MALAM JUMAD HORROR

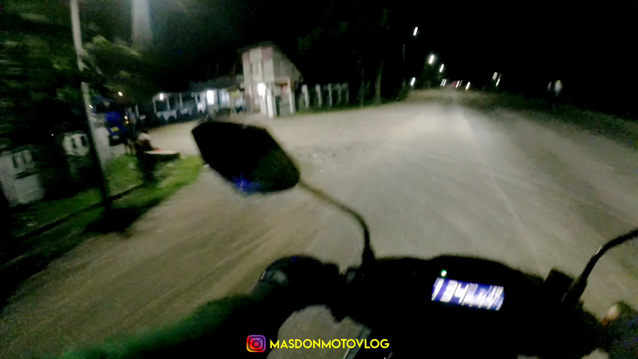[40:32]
Jarang ada yang punya, Mas. Lawas soalnya. Aduh, guys. Ya, inilah, guys, ya, suasana untuk pulang daerah sini ya, daerah mana, Mas? Sedang Asri. Oh, enggak, Dasun lah ini. Sedang Asri toh, kampung Sedang Asri. Betul, Sedang Asri menuju ke Bonang, habis itu ke arah Sloke, habis itu ke arah rumah istri saya dan Mas Jukai melaju ke babak selanjutnya, anjay. Begitu, guys, ya, kali TK aku menjadi ya kali TV di sini, guys, ya.
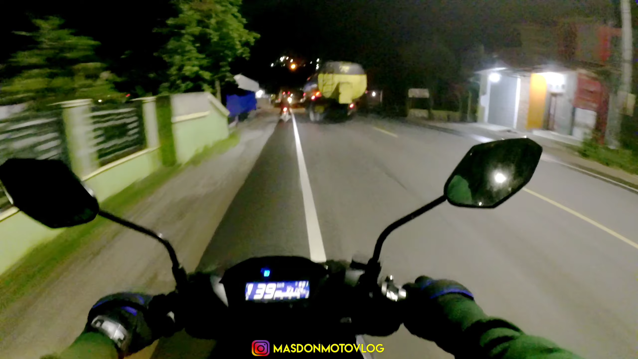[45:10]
Tapi kalau tiba-tiba mati ya mohon maaf ya guys ya. Iya, enggak apa-apa sih. Aku masih bisa handle, aman. Ya. Ya minimal adalah 30-an. Oke lah, ini ya? Itu guys melewati apa sih Mas? Pasujudan Sunan Bonang. Pasujudan Sunan Bonang dan tikungan Indah Binangun. Iya, tikungan Indah lah bisa dibilang. Iya. MotoGP lah. Iya. MotoGP-nya apa namanya?
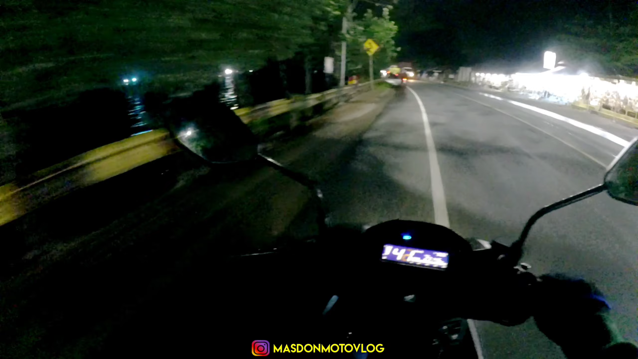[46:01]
Ngeri guys ini airnya kalau malam hari banget biasanya itu kan meluap sampai jalan raya gitu. Iya betul. Jadi kalian wajib hati-hati juga ya guys. Iya betul kan sekali. Ini posisinya pas banget pinggir apanya? Segoro. Iya. Jalannya. Apalagi kalau apa namanya hujan angin tuh. Saya pernah Mas itu hujan angin ribut. Iya. Itu air sampai ke jalanan. Wah iya. Pas saya sip malam itu kan hujan lebat tuh.
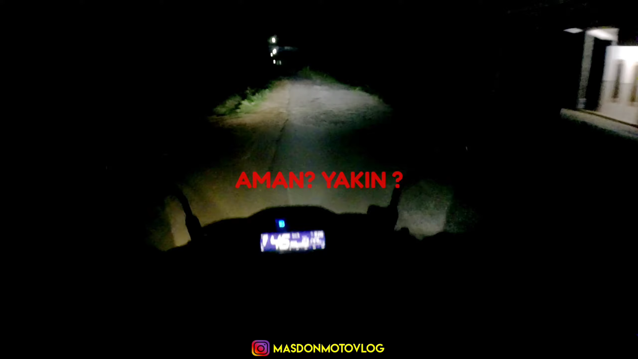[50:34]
Aman lah, baru jam 9 bro. Jadi ini kenapa aku aktifin kameranya ya. Ya sekaligus kita review jalan sini lah guys ya. Ya ini adalah jalan pintas cuy.
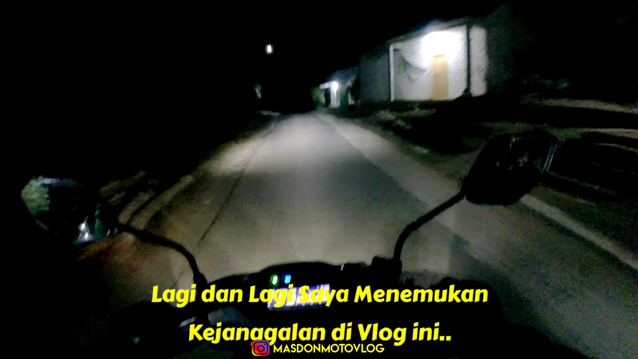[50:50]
Ya seperti itu aja lah guys ya. Bismillahirrahmanirrahim. Tidak ada penerangan sama sekali cuy. Jadi di sini jujur lihat aja aku agak merinding juga ya guys ya.